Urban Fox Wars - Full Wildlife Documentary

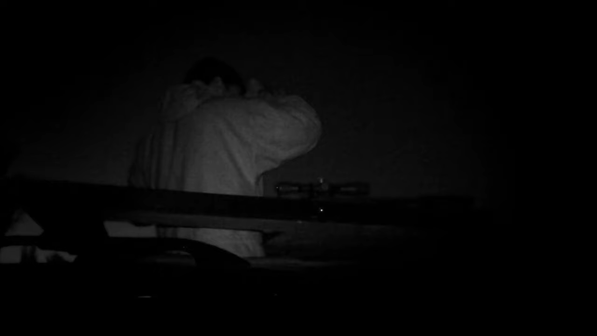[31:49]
it's a very essential piece of kit the uh night vision
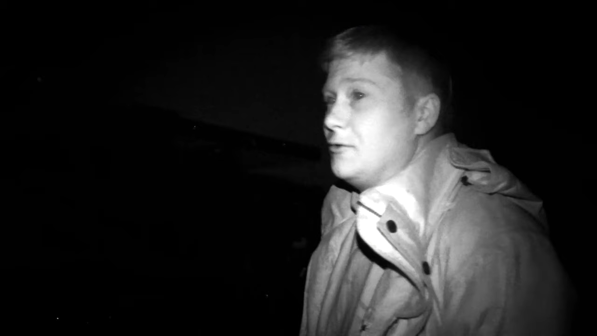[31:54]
we've shot hundreds of foxes where you just will not shoot them on a lamp you can't even drive into the farm without the fox there's the other side of the field without any lights
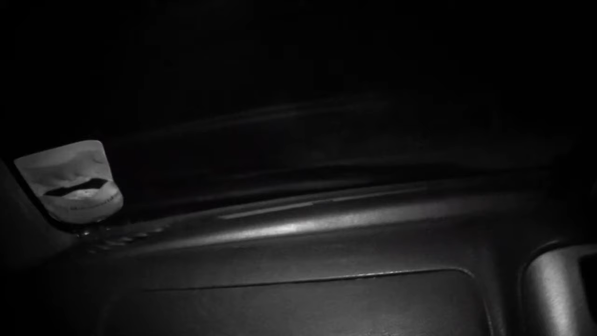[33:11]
per fox kill but it's not easy money for the hunter it can take many hours of stalking through the night this is the most important fox of all this
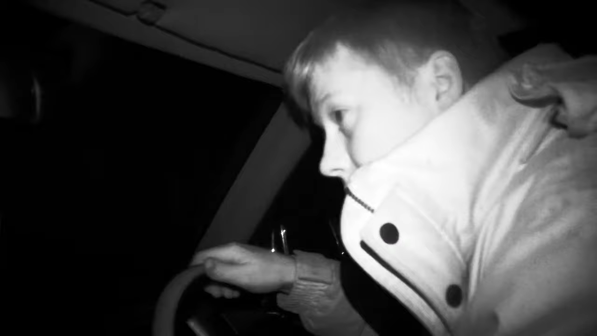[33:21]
is where we just seen a fox across here somewhere
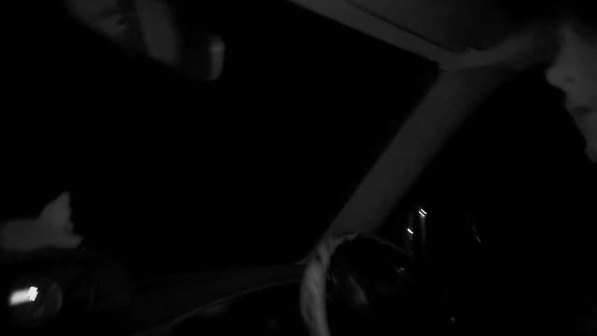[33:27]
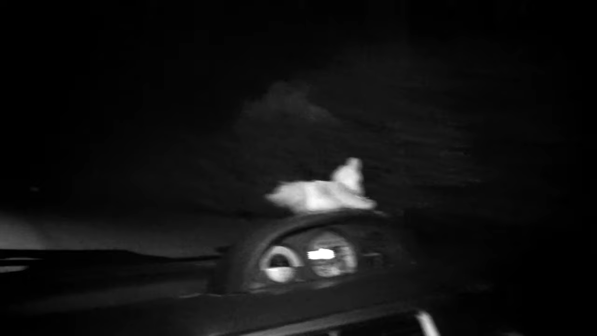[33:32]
where the lambs and lambs have been attacked it's literally sort of 250
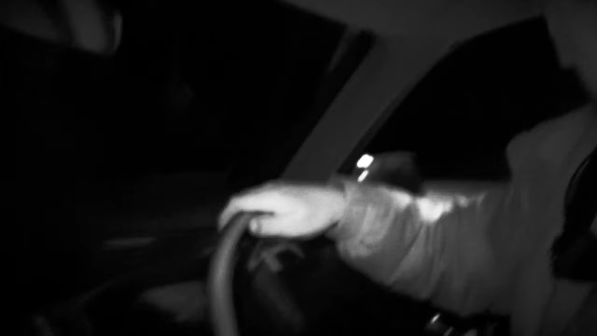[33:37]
meters down here right right we've just seen a fox laid out in the corn down the bottom here
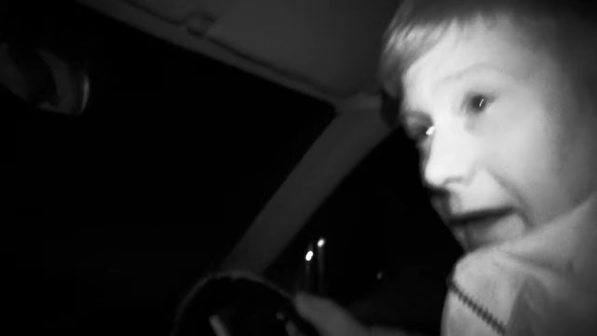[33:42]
which um we can see if we can get a little bit close to
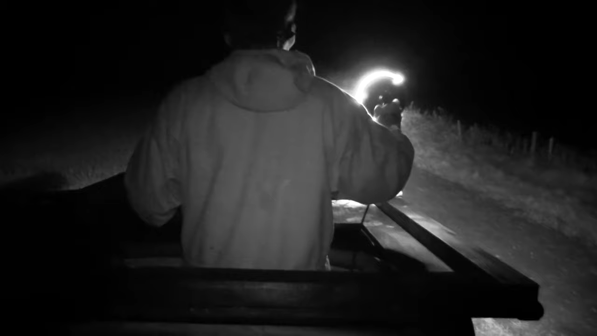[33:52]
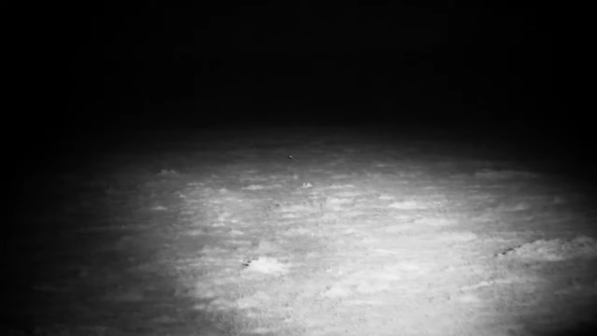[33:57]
half an hour later the target is sighted
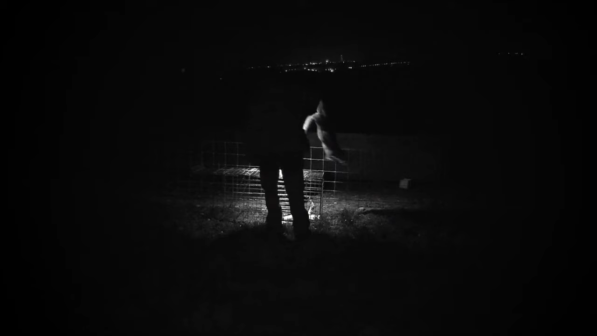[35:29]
there's a certain blood for blood justice in the night hunter the dead fox laid on top of the